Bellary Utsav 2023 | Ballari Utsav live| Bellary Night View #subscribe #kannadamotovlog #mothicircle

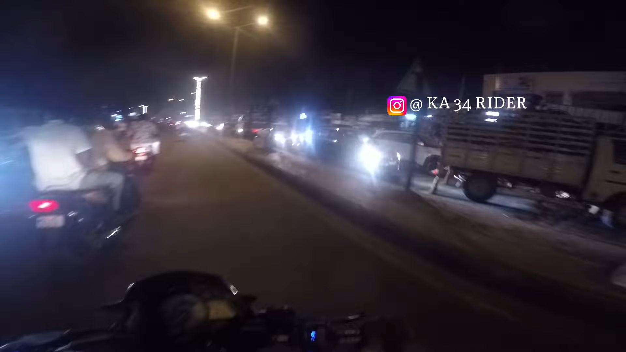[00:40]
ನಮ್ಮ ಫ್ರೆಂಡ್ ಹೇಳ್ದು 10 ಗಂಟೆ ಬಾಳೆ ಯಾರು ಇರಲ್ಲ ಅಲ್ಲ, ನಾನೇ ಇಲ್ಲ ನಾನು 7 o'clock 8 o'clock ನೋಡ್ಬೇಕಂತೇಳಿ ಬಂದರೆ ಇಷ್ಟು ಟ್ರಾಫಿಕ್ ಹಾಫ್ ಆನ್ ಅವರ್ ಆಗುತ್ತೆ. ಲೈಟಿಂಗ್ಸ್ ಆಗಿರಲ್ಲ, ನಮ್ಮ ಬಳ್ಳಾರಿ ಸ್ವಲ್ಪ ಡಿಫ್ರೆಂಟಲ್ಲಿ ಕಾಣಿಸುತ್ತೆ, ಅದಕ್ಕೆ ನಾನು ಇವಾಗ ಬಂದೆ.
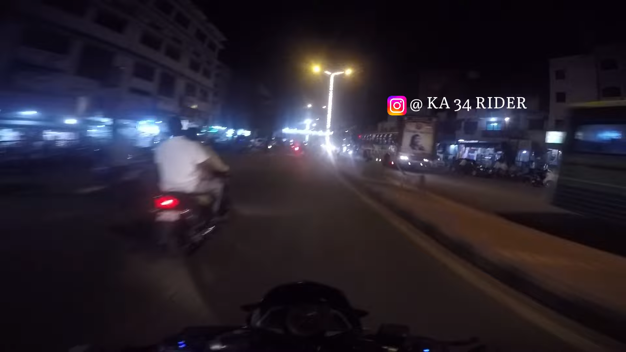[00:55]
9 o'clock 10 o'clock ಬಂದಿದ್ದ ಚೆನ್ನಾಗಿರ್ತಿತ್ತು. ನಮ್ಮ ಫ್ರೆಂಡ್ಸ್ ಇನ್ನೇನು ಬಂದಿದ್ರು 10 ಗಂಟೆಗೆಲ್ಲ, ಸೂಪರ್ ಇತ್ತು. ಲೈಟಿಂಗ್ಸ್ ಹಾಕಾರ ಇಲ್ಲ, ಇವರು ಹಾಕಿದ್ದಾರೆ. ಲೈಟಿಂಗ್ಸ್ ನೋಡೋಕೆ ಬಂದಿನಿ ಹಸ್ದೂರ್ಗಿಂದ,
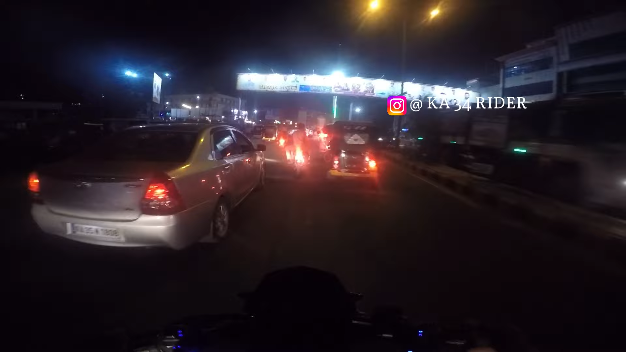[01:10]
ಒಂದು ರೌಂಡ್ ಉಲ್ಟಾ ಹಾಕೊಂಬರಣ್ರಿ, ಉಲ್ಟಾನು ಹಾಕೊಂಬರೋದ್ರಿ. ಅಮ್ಮ ಟ್ರಾಫಿಕ್ ಜಗ್ಗೈತೆ.
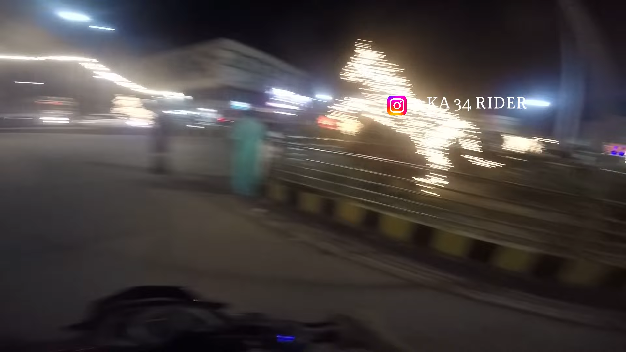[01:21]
ಇದು ಲಾಡ್ಸು ಆಮೇಲೆ ಲೈಟಿಂಗ್ಸ್ ಎಲ್ಲ ಹಾಕಿದ್ದಾರೆ. ನಾವು ಕೂಡ ಹಿಂದೆ ನೋಡೋಣ.
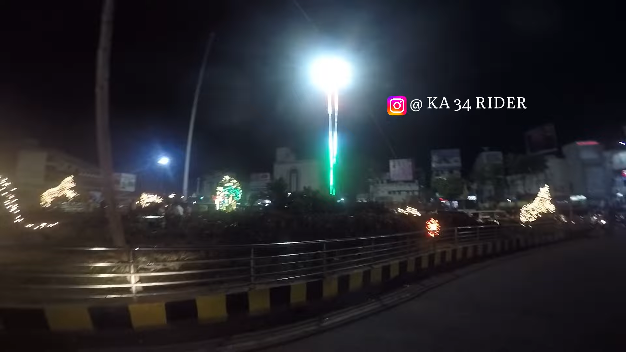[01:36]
ಇದು ಆರ್ಡ್ಸ್, ಇದು ವಿಂಡೋ ಫ್ಲಾಗ್ ಹಾಕಿದ್ದು. ಅಲ್ಲೊಂದು ಎಲಿಫೆಂಟ್ ಹಾಕಿದ್ದು, ಎಲಿಫೆಂಟ್ ಐ ಲವ್ ಬಳ್ಳಾರಿ. ಅದೆಲ್ಲ ಲೈಟಿಂಗ್ಸ್ನ ಹಾಕಿ ಬಿದ್ದಿಲ್ಲ ಕರೆಕ್ಟಾಗಿ.
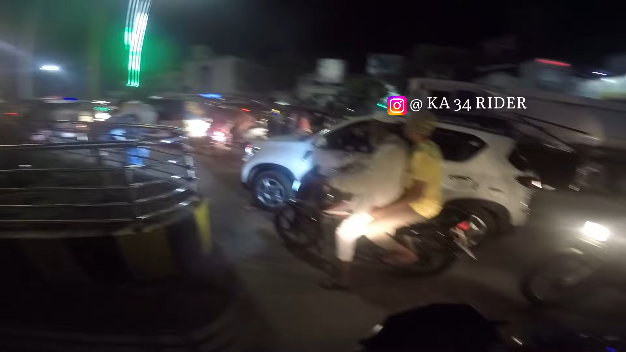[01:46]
ಆ ಕಡೆ ಐತೆ
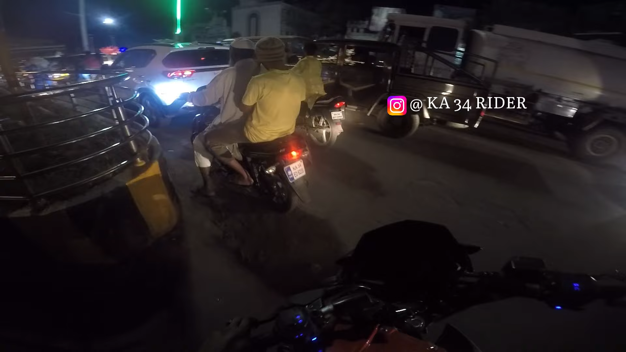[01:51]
ಫುಲ್ ಅಂದ್ ಫುಲ್ ಜೋರು ಹಾಕರ ನಮ್ಮ ಬಳ್ಳಾರಿ ಲೈಟಿಂಗ್ಸು. ಇಲ್ಲೋಡ್ ಬದಲ ಇದೆ.
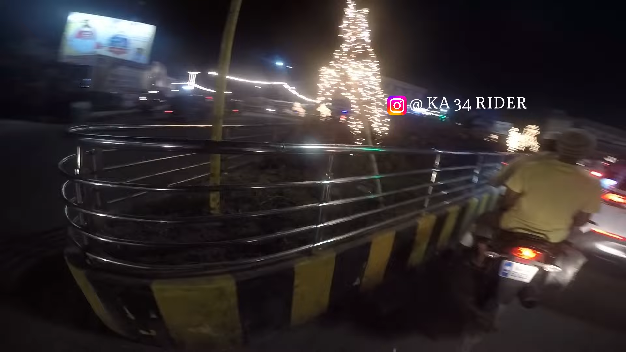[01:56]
ನಾನು ಗಾಡಿ ಪಾರ್ಕಿಂಗ್ ಮಾಡೋದಂದರೆ ಫುಲ್ ಅಂದ್ ಫುಲ್ ಟ್ರಾಫಿಕ್ ಐತೆ. ಇದು ಫಿಶ್ಶು, ಅದು ಆರ್ಸು.
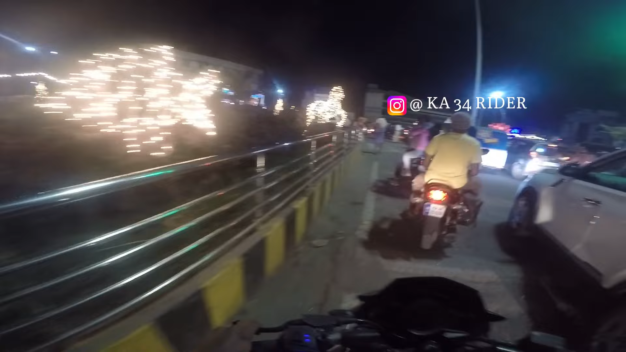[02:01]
ಹೋಗ್ರಿ ಹೋಗ್ರಿ ಹೋಗ್ರಿ, ನಾವು ಪಾರ್ಕಿಂಗ್ ಮಾಡ್ಬೇಕು ಅಂಕಾಳಿ ಬಿಡುವಲ್ಲ. ಇದೆಲ್ಲ ಸೂಪರಾಗಿ ಮಾಡಾರ,
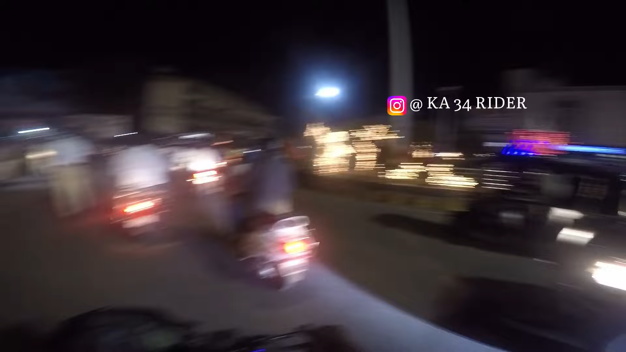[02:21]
ಎಲ್ಲ ಪಾರ್ಕಿಂಗ್ ಮಾಡೋಂದ್ರೆ ಜಾಗ ಐತೆ ಫುಲ್.
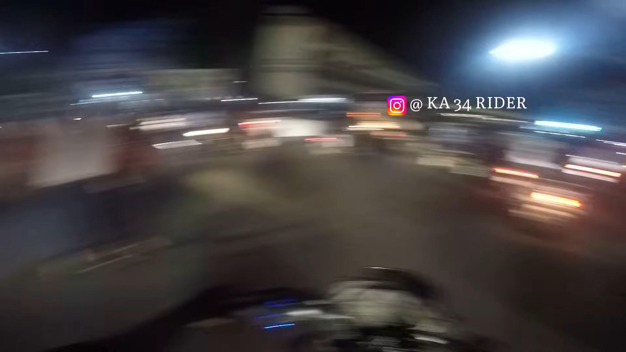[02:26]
ಇದೊಂದು ರೌಂಡ್ ಹಾಕೊಂಬರ ಹಿಂಗೆ. ಇದು ನೆಕ್ಸ್ಟ್ ಒಂದು ಚೆನ್ನಾಗೈತೆ, ಭಾರಿ ಇದು ಮಾಡ್ಸೋಣ. ಇದು ಬಂದು ಮೋತಿ ಸರ್ಕಲ್, ಅಲ್ಲಿ ಕೂಡ ಸೂಪರ್ ಐತೆ. ಇಲ್ಲ ಜಾತ್ರೆ ಜಾತ್ರೆ ಹೆಂಗೆ ಆಯಿತು.